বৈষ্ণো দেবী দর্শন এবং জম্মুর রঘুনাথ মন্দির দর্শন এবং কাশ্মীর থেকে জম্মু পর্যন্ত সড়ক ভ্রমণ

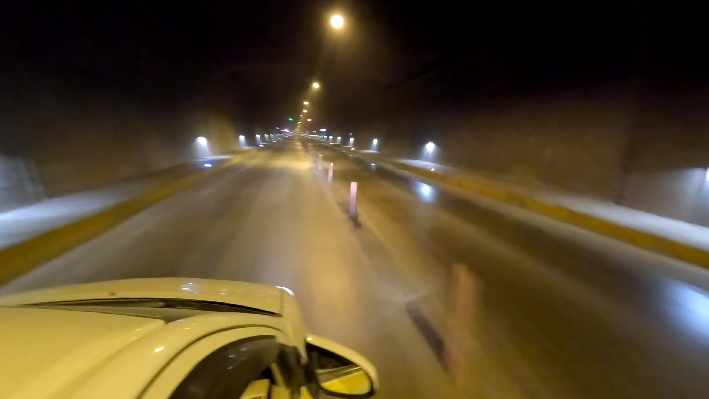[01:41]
मूर ते गारी एगिये चल्चे स्यमापोशाद मुखर जी टानेलेर मोध्थे दिये एई शुरूम गोटा प्राई स्थारे नौ किलोमिटाल लॉमबा एटी भारतेर अन्न तम दिर्भताम टानेल